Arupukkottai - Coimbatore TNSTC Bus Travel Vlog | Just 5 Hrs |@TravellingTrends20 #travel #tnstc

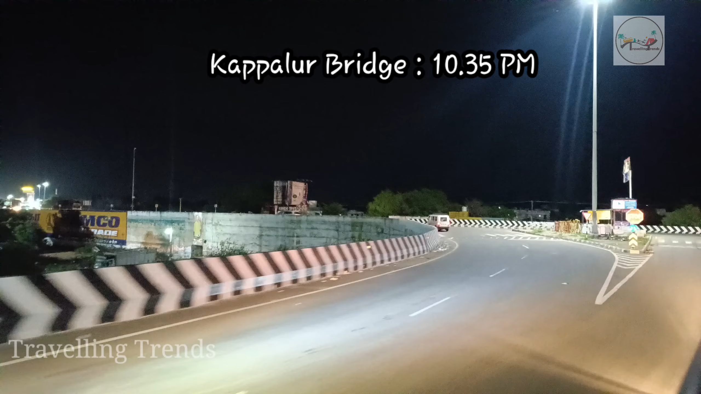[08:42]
நம்ம இப்போ கப்பா சியியில் வந்து போதுவுந்து பாதிகள் அப்படின் அறdong ப